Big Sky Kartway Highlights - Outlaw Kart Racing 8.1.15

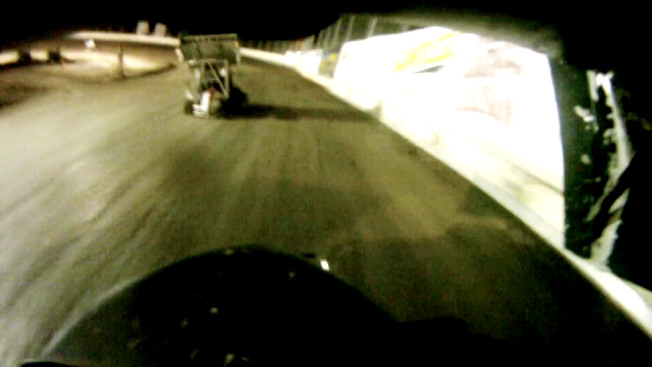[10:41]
One lap to go on board with Randy Phillips and Tommy Brown is spun out. Everybody racing back to the line. It's Colby Hagen picking up the win.